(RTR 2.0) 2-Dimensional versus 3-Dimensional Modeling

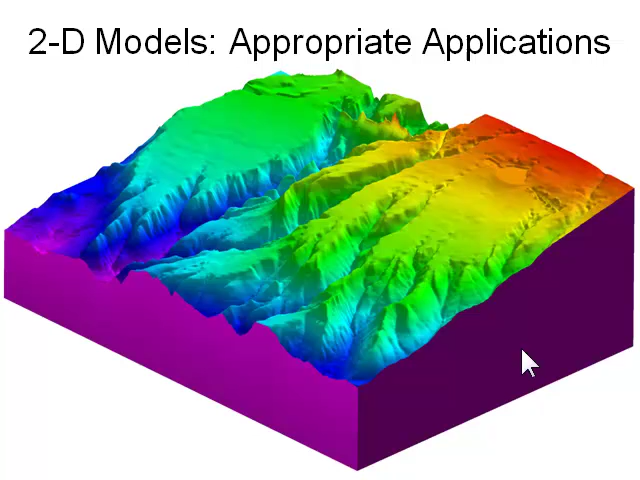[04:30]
Two-dimensional grid models are great for modeling surface elevations, except in the case of overhangs. Remember, for each XY location, there can be one and only one surface elevation.